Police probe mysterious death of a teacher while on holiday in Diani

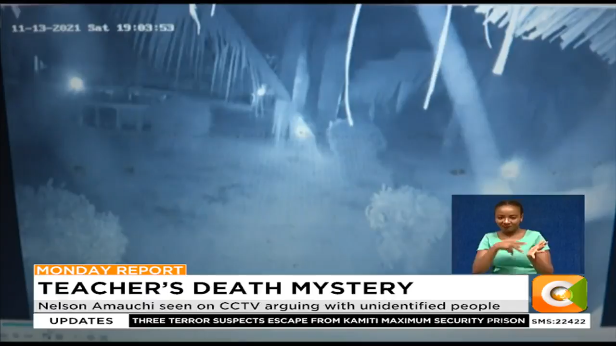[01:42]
Seconds later, the other man runs out of the picture. The family now believes that their son was killed by the group of friends he traveled with and are disputing claims that their son met his death by drowning.